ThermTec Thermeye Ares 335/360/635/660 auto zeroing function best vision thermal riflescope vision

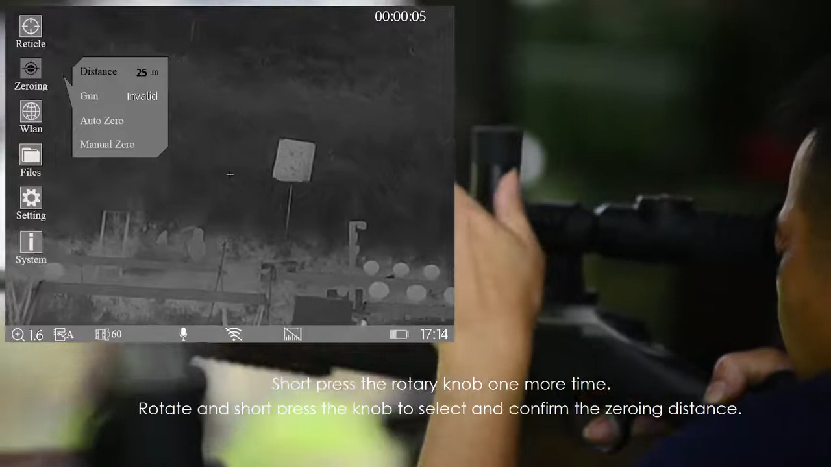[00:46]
The distance is set as 50 meters this time.
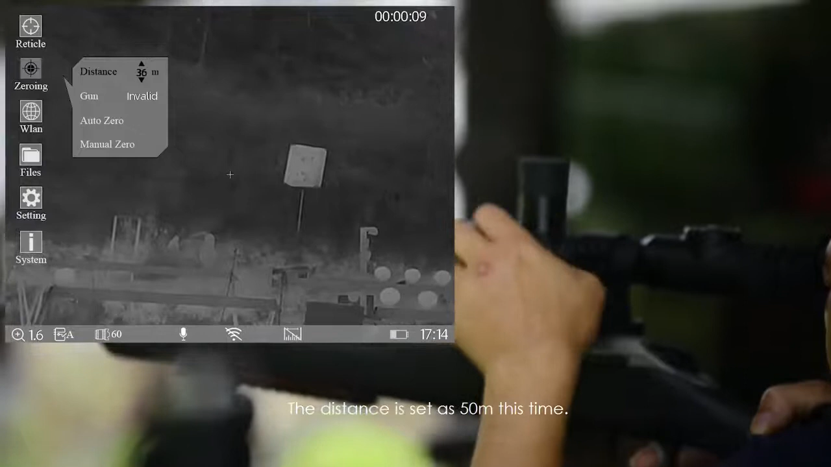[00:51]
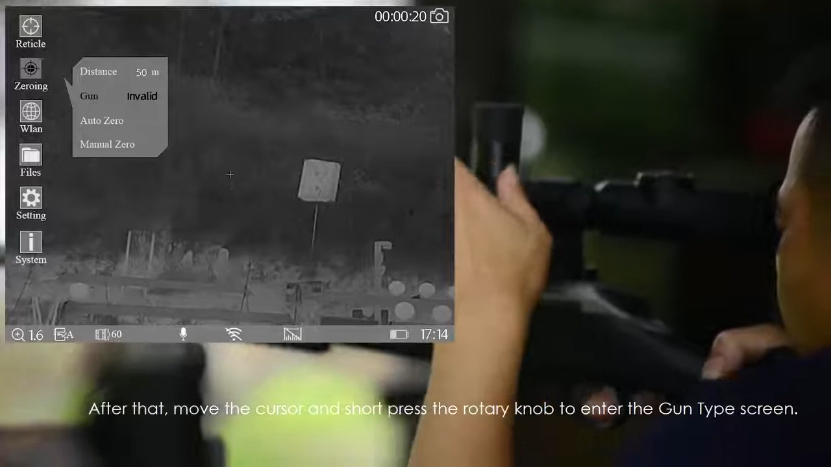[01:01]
After that, move the cursor and short press the rotary knob to enter the gun type screen.
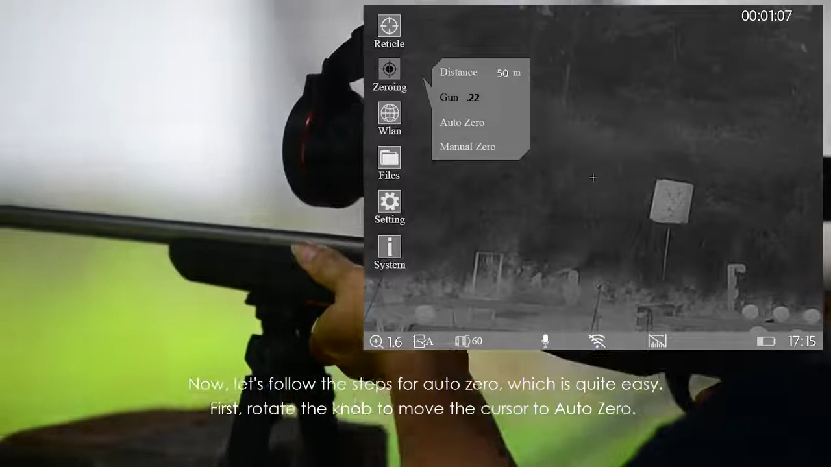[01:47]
the steps for auto zero, which is quite easy. First, rotate the knob to move the cursor to auto zero.
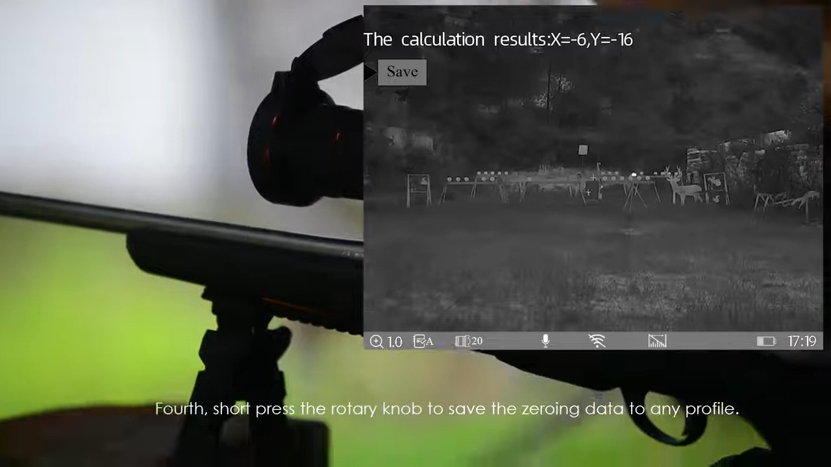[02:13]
Fourth, short press the rotary knob to save the zeroing data to any profile.
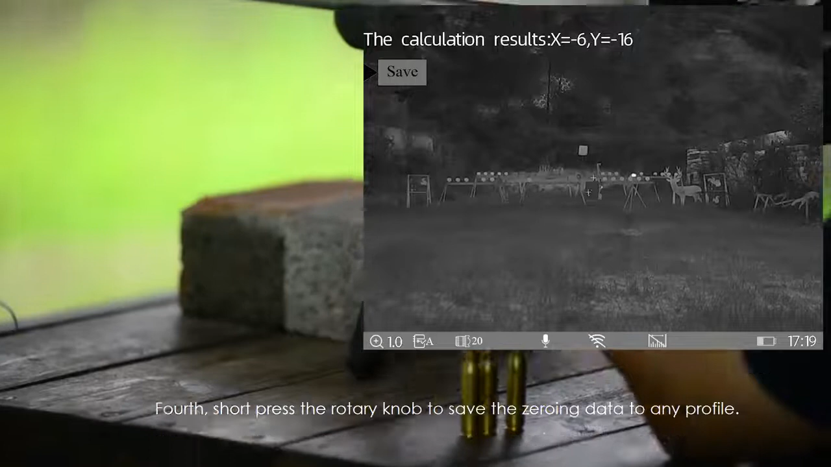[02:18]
There are five zeroing profiles.
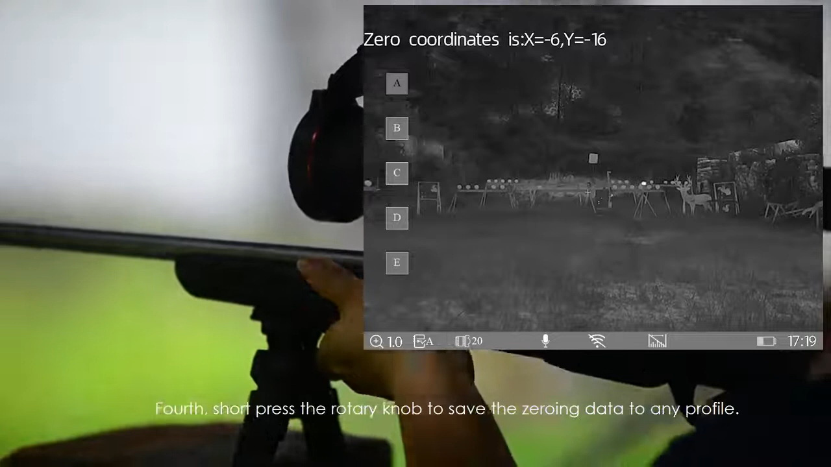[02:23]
Finally, short press the rotary knob to exit.
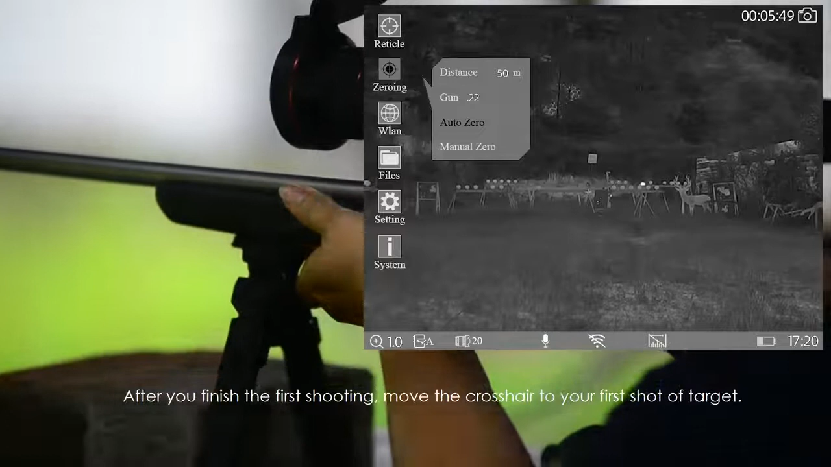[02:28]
After you finish the first shooting, move the crosshair to your first shot of target.
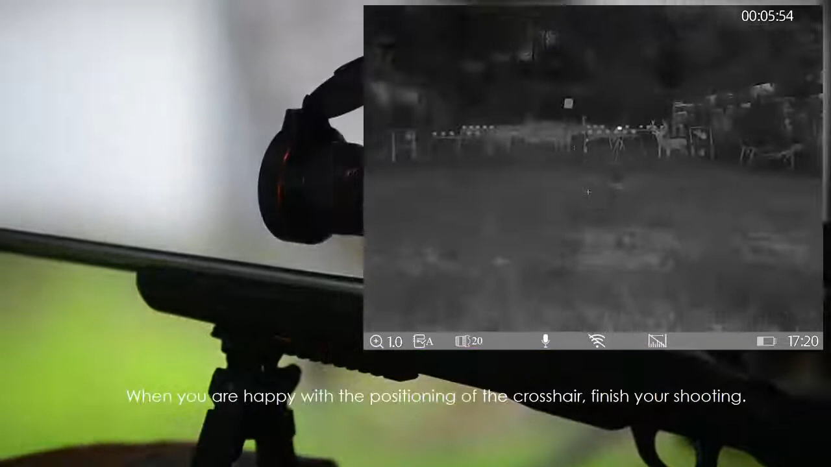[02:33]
When you are happy with the positioning of the crosshair, finish your shooting. Now, let's change the foff to 60 mm for zeroing.